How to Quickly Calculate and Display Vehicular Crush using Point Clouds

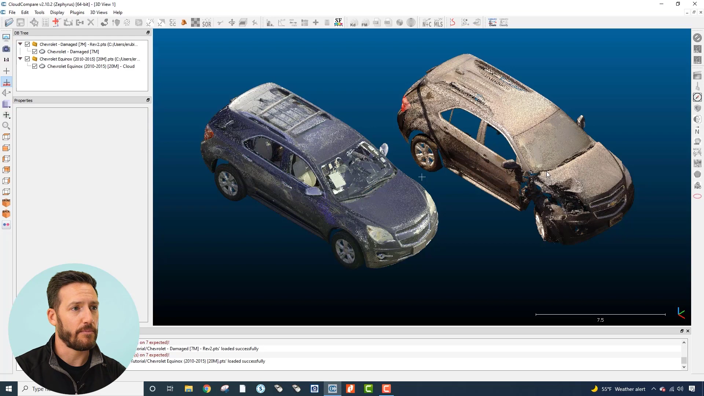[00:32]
So the first thing we're going to do is align these two vehicles manually just roughly they don't need to be perfect once we get them roughly aligned then we can ask CloudCopair to make the the fine adjustments from there. So for this I like to go to the top down view and we are going to hold the exemplar vehicles position constant from here on out so we will select the damage model and then click on the translate and rotate tool and
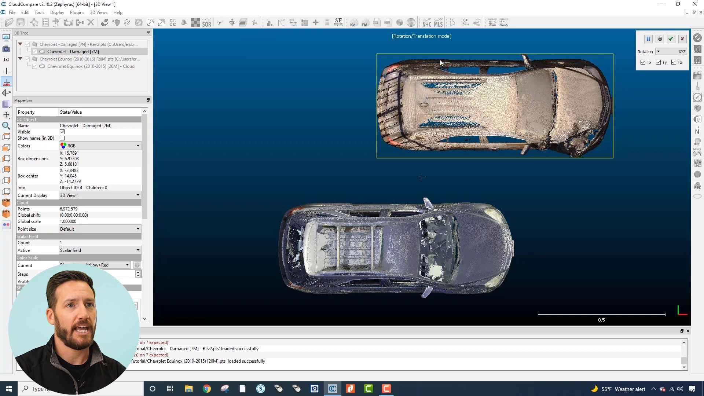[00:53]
we're going to restrict rotation to to the z-axis only and then right click on that point cloud to move it over to the approximate position of the exemplar.
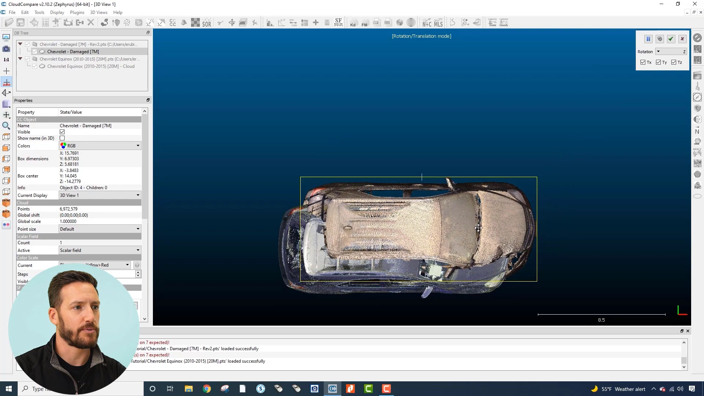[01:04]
I'm going to switch views here and just make sure it's pretty close in the z-direction as well. I'll turn off for the time being translate and the x in the y and just look at z and get those pretty close.
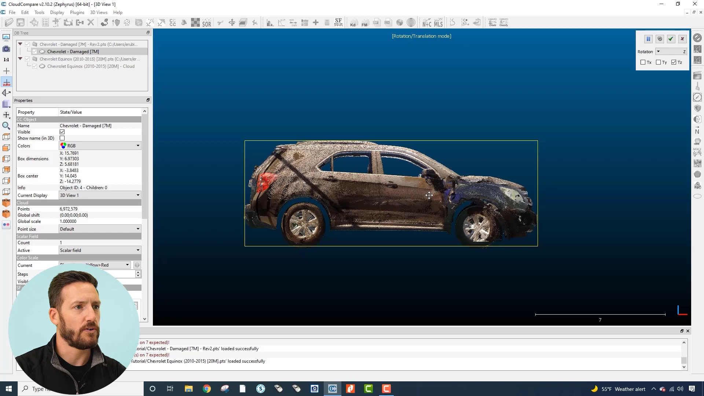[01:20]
So that should be close enough for CloudCopair to work its magic from here.
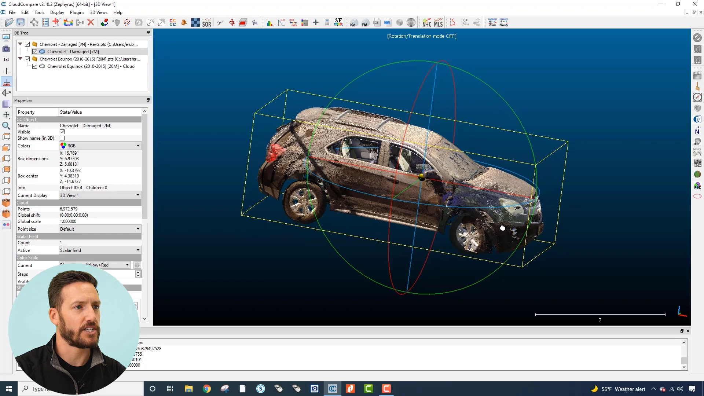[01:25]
Alright so if you control click the exemplar and
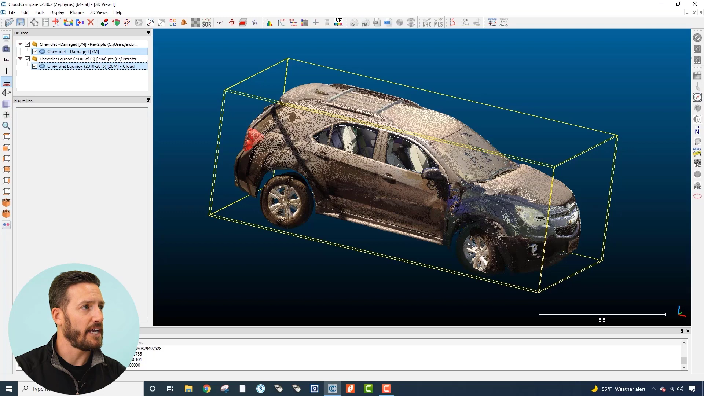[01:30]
the damage model and then go to the find registration tool which is right here. Once we click on that it's going to ask us for a little bit of input. First things first the reference geometry again we want that to be the
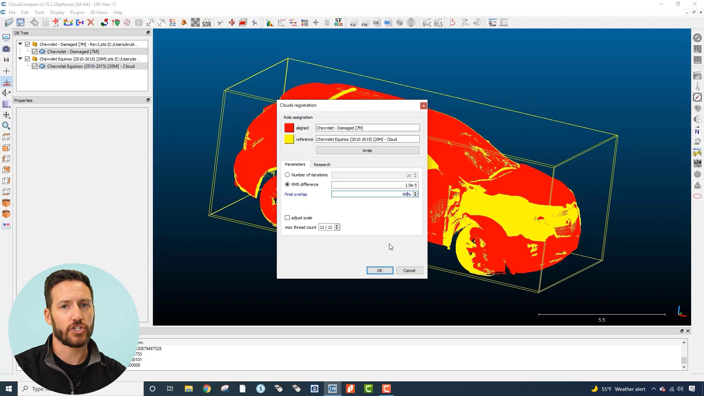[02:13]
a good is a good estimate and you could try iterate pretty quickly here try 80 try 90 and in you'll know when everything aligns properly if you select a number that's too high the point clouds won't align and it should be visually obvious. Select okay and this generally just takes five seconds or so and then it gives you a transformation matrix here we had scale set to fix which should be the case if you're using two point clouds both from laser scanners then you
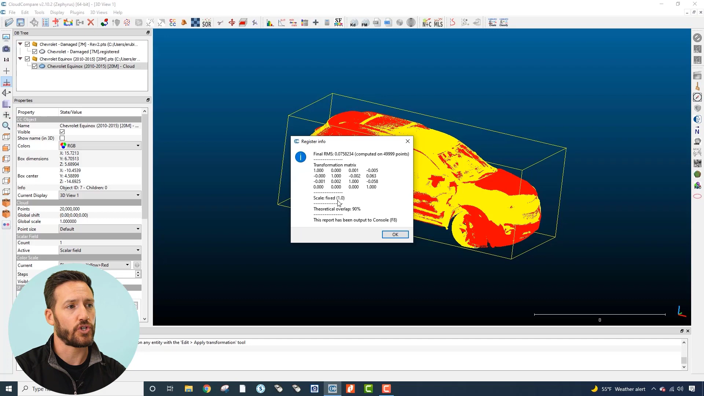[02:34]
should not be asking the scale to be adjusted at all so we're keeping that fixed.
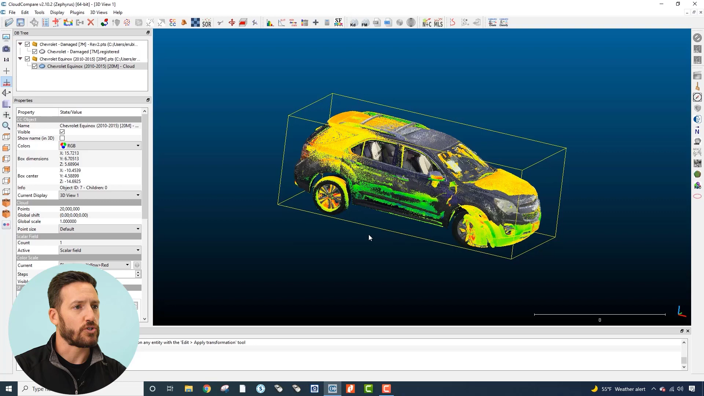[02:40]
Okay so now we have the damage model came up now the color is in a scalar
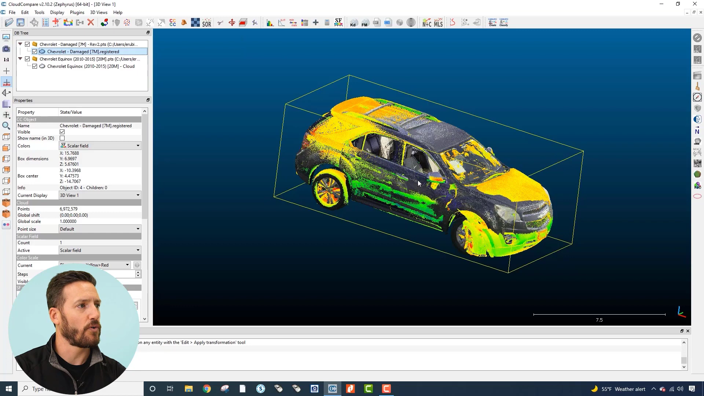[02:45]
format I'm going to turn that back to RGB and then kind of zoom in and just visually
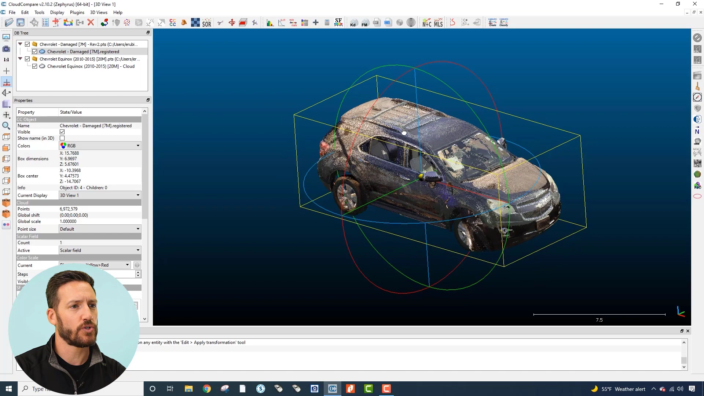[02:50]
inspect this alignment and make sure everything's looking good and I have no reason to believe it wouldn't be but I just want to make sure so I'm going to turn on and off the exemplar
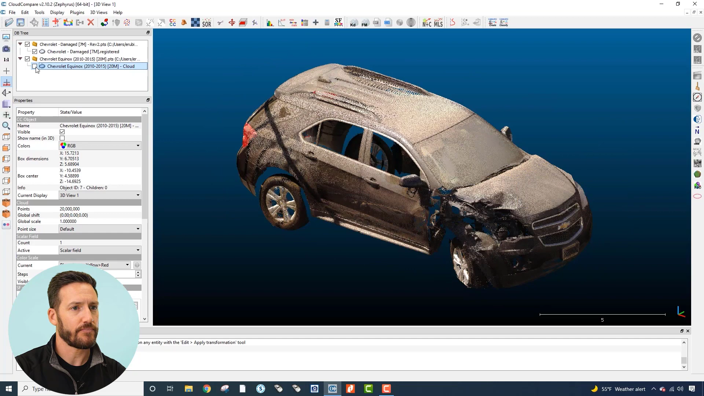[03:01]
and kind of look in some certain key areas to see if everything's lining up well and it appears to be lined up great so from here we're just going to ask cloud compare to compute the cloud to cloud distance between each point cloud essentially to its nearest neighbor so we're going to click on the damage model we're going to click on the exemplar
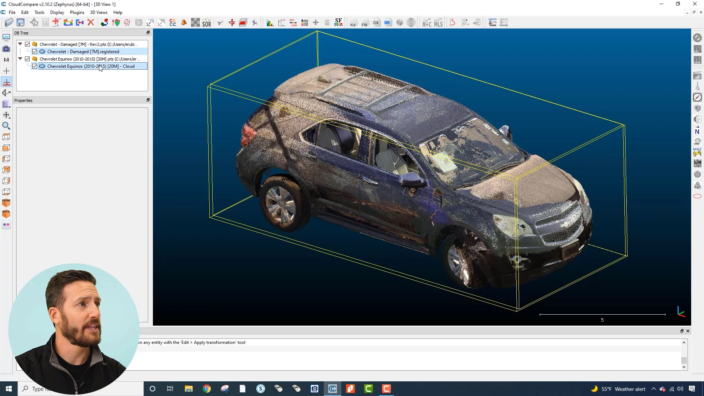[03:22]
and then up here there's a little icon for computing cloud to cloud distance so we're going to click that again we want the reference to be the exemplar and here it is so we're in good shape
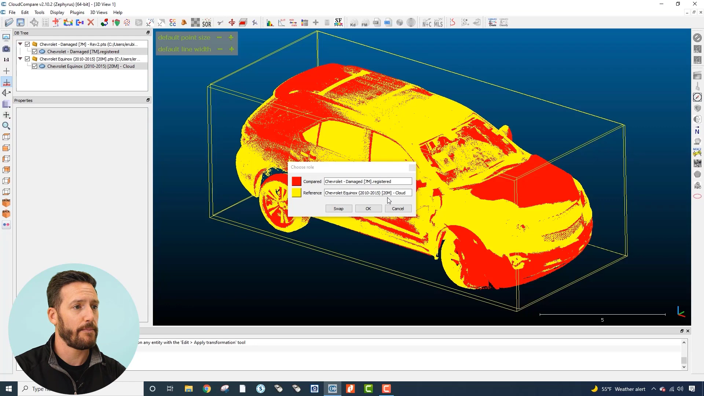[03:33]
press okay and it'll do some preliminary math and calculate the cloud to cloud distance so that you can then fine-tune here so if you look at approximate results it says the minimum distance
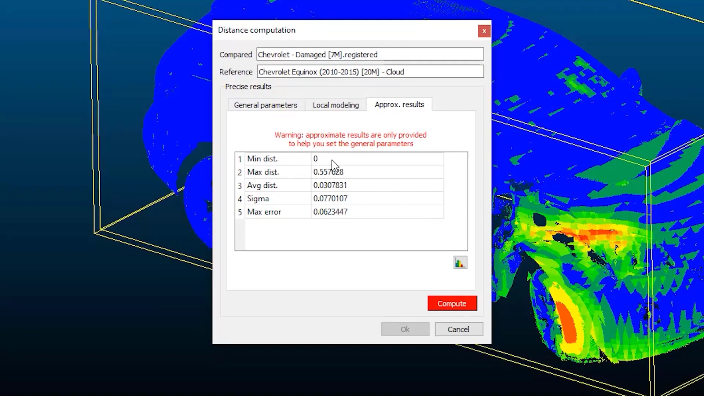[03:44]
is zero the max distance is 0.56 and now when you go back to general parameters you can set what you want that max distance to be in this computation so I'm generally just let cloud compare establish what that is and move forward with that and have had good results so now if you click compute it'll do the final calculation and this takes a little bit more time somewhere between 30 seconds in a minute depending
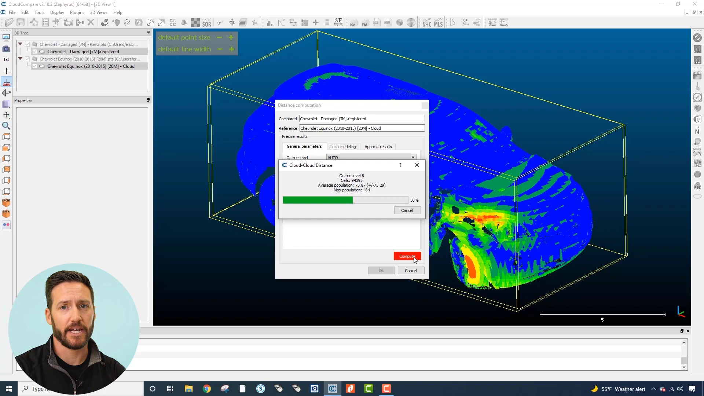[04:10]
on how many points you have well that that took about 10 seconds so we're good to go
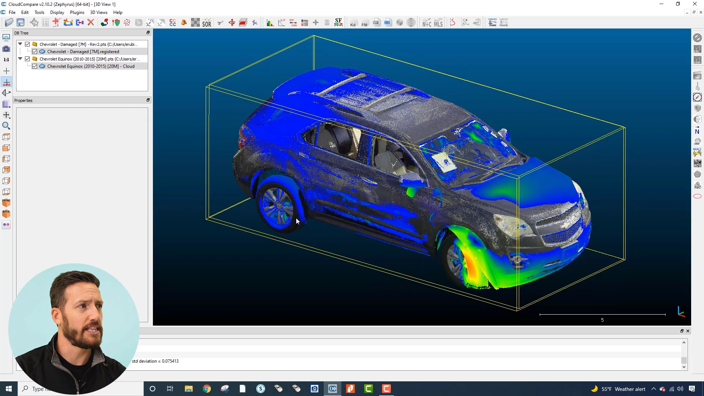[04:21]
now and you can see that it takes the damage model and turns it into a scalar that is now based on the cloud to cloud distance so the blue suggests that there is very little difference between the exemplar point cloud in the damage point cloud and then as you get towards the the hotter colors that means there's more of a disparity between them so that's that's the crush distance so now down in this properties pane we can scroll down a little bit and ask it to